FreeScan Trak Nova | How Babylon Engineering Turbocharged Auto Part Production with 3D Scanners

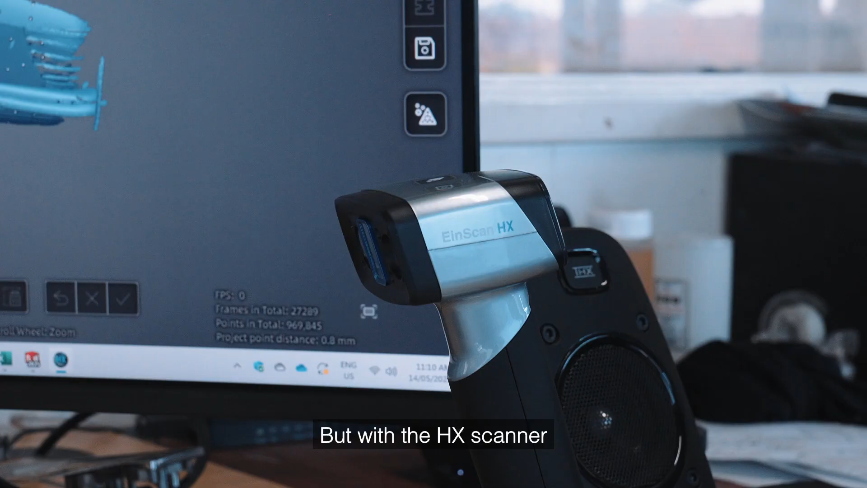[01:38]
But with the HX scanner, we were able to scan every single contour and every single crevice that was on the part.
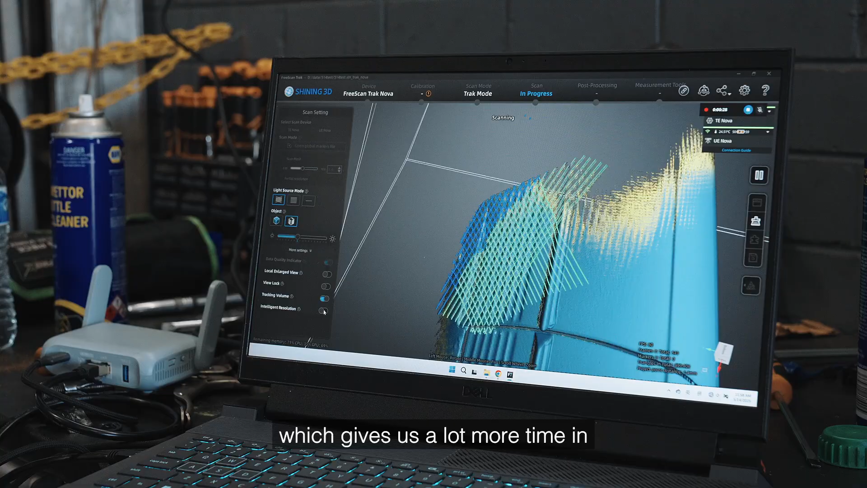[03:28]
The other fantastic feature about the Nova is it's wireless,